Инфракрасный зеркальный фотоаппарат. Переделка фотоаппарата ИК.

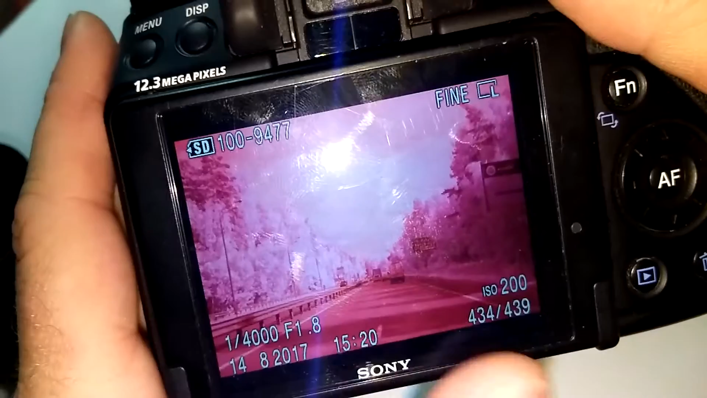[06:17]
вот такие вот интересный стандарь это фотографии как без без обработки то есть они идут в такую
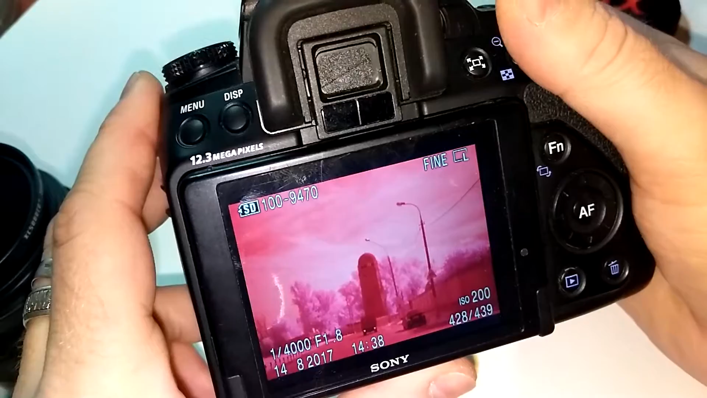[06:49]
то есть такие интересные фотографии получат насчет резкости конечно не всегда удачно